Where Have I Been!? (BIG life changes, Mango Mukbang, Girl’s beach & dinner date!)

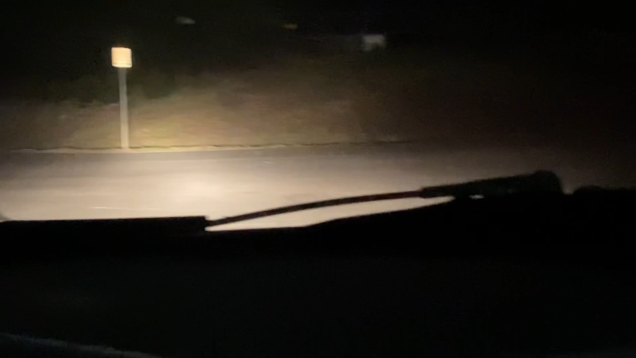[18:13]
Is that the fire? The hydrant. That's a fire hydrant. I did see a cat over there though. I think. Oh snap! Somewhere over there, somewhere behind the tree.
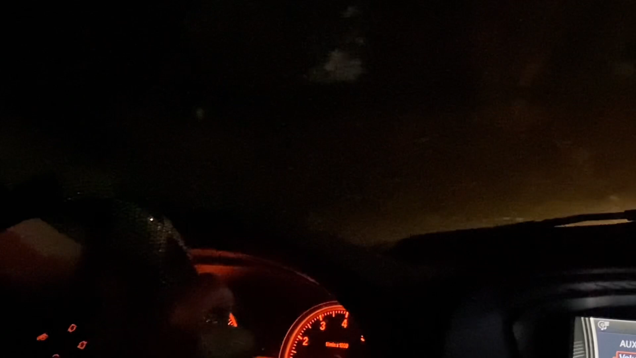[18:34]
See you later. Off. I think it's that little white dot right there. Come here.
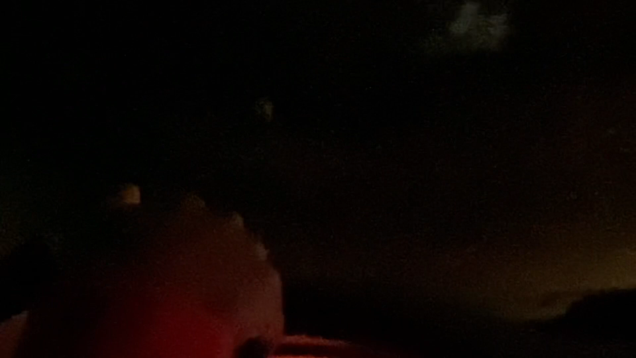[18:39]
Okay. Bro, what language are you speaking right now? What in the world?
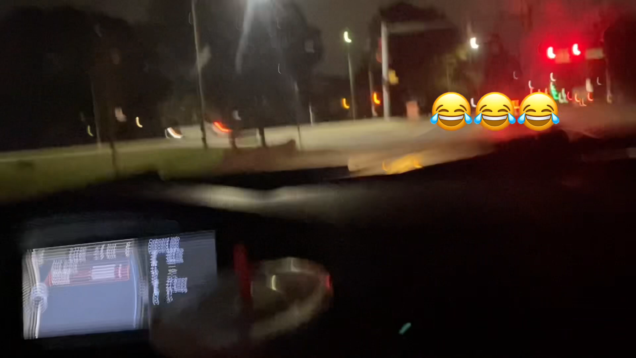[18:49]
I'm fucking gone, bro. I'm fucking gone. Ooh, green light. We love to green light, see green it.